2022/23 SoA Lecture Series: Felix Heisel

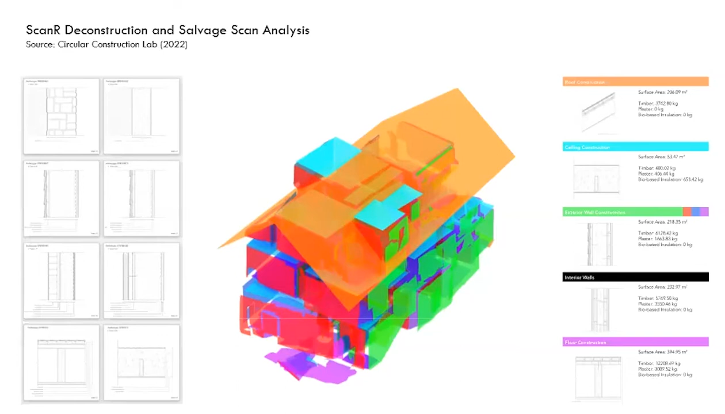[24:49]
can be attached to this other than it needs to go because we need to build something new and um and so this is that kind of reports that this generates about you know how much surface area how much carbon is in these buildings